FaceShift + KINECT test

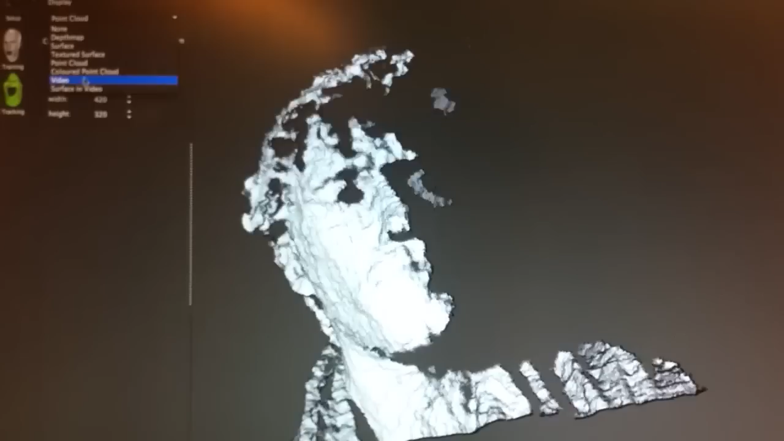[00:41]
Here's a video point cloud. Oh, wow, wow, wow, wow.
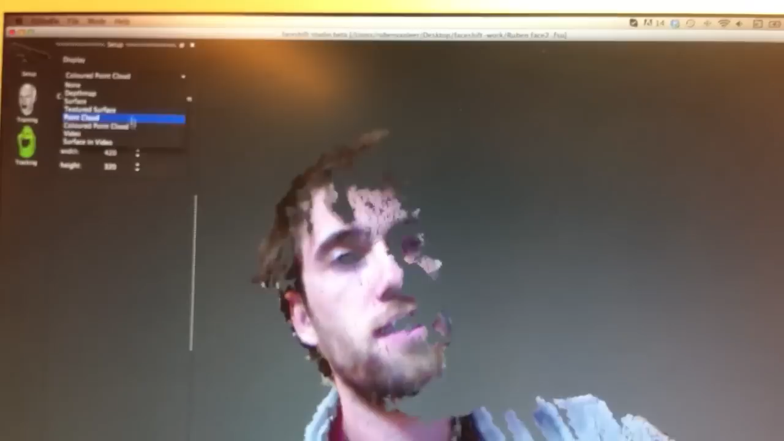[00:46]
And the surface on the video where I'm at, as you can see.